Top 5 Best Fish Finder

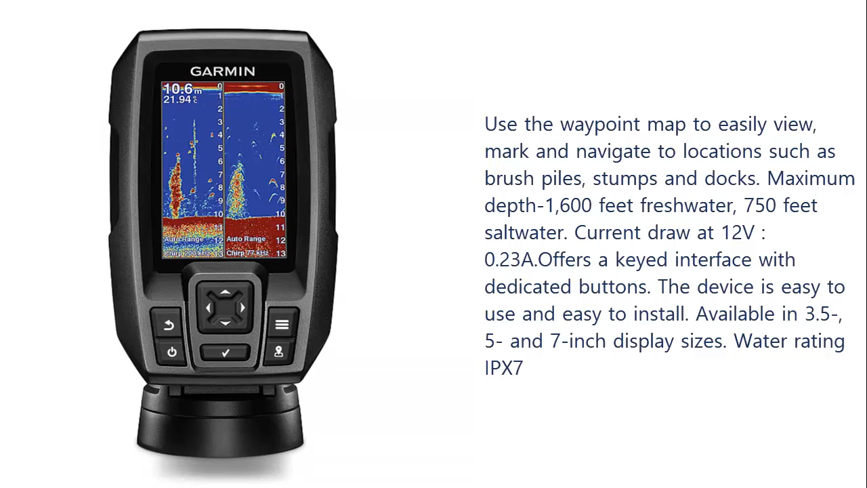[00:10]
Use the waypoint map to easily view, mark and navigate to locations such as brush piles, stumps and docks. Maximum depth 1,600 feet freshwater, 750 feet salt water.
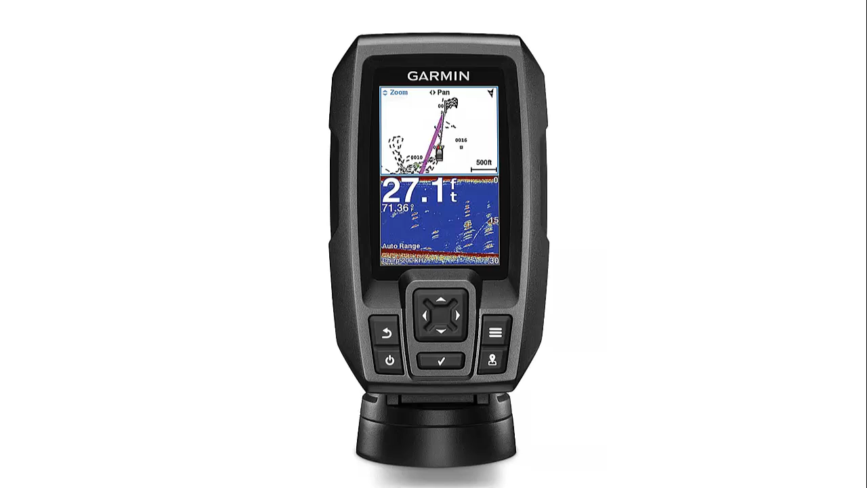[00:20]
On screen: depth 27.1 ft
Current draw at 12V, 0.23A offers a keyed interface with dedicated buttons. The device is easy to use and easy to install. Available in 3.5, 5 and 7 inch display sizes. Water rating IPX7. Our list at number 2, Garmin Striker 4 with portable kit.